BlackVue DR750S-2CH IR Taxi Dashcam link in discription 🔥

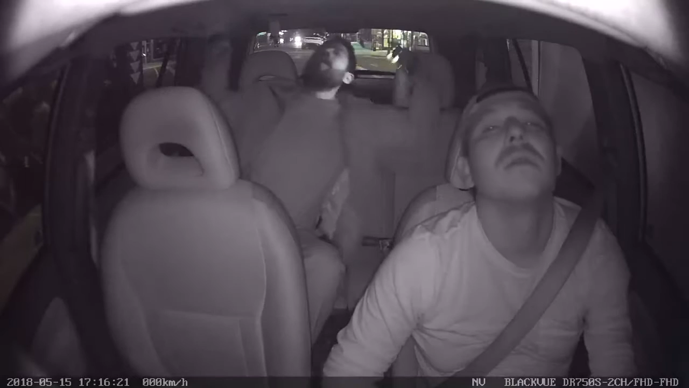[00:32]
DR750S 2-Channel IR includes Wi-Fi and cloud compatibility,
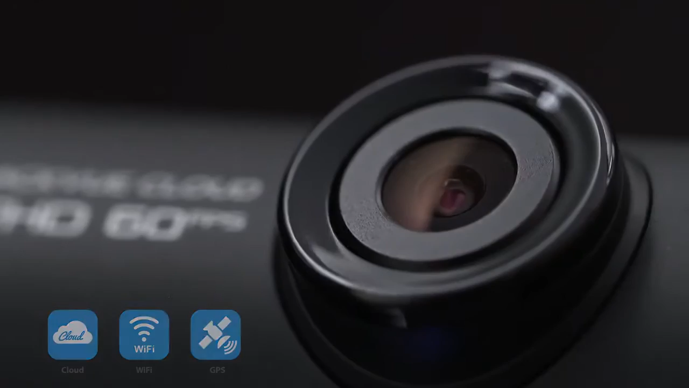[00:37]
so you can check on your car from anywhere, anytime with the BlackVue app.
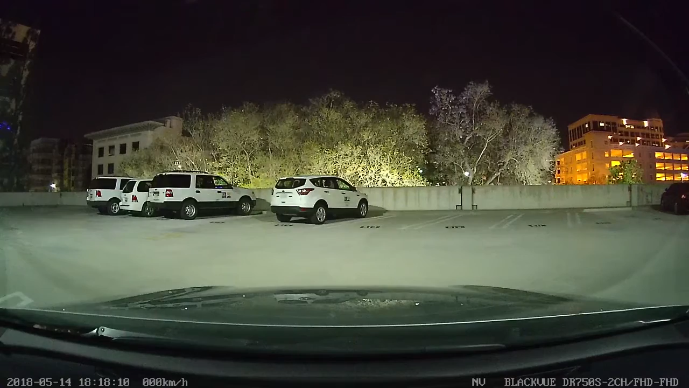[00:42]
As every other BlackVue, DR750S 2-Channel IR features buffered parking mode with impact and motion detection.
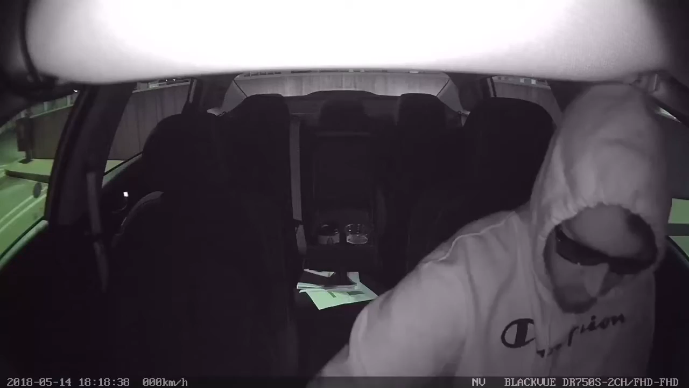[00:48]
It works wonders in conjunction with live auto upload to save footage to the cloud in real time,
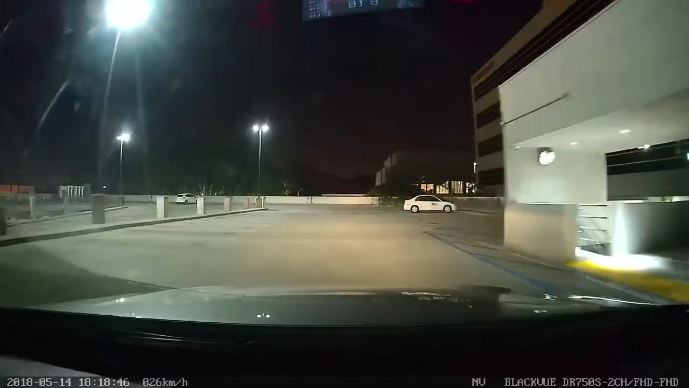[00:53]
so you get video proof even in case of dash cam theft.